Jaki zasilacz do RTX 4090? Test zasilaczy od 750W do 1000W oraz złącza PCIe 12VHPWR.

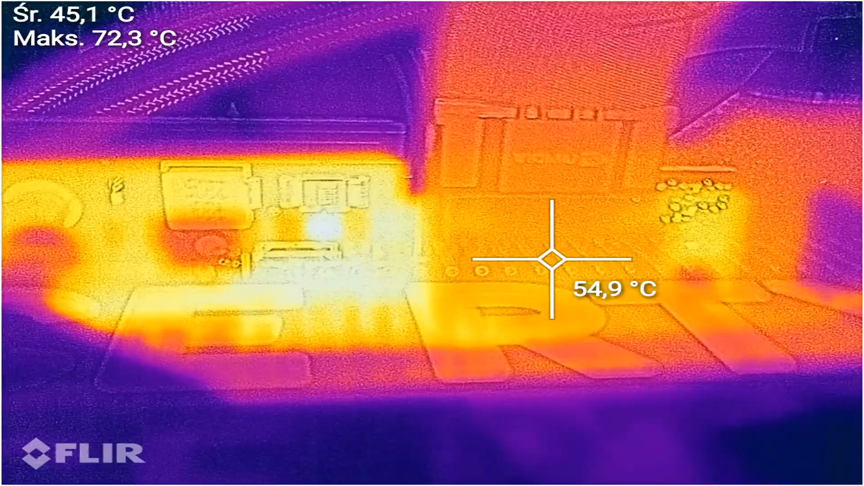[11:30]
On screen: spot 54.9°C, max 72.3°C
Na kamerze termowizyjnej widzieliśmy około 50 stopni, także nie jest to temperatura jakaś wielka.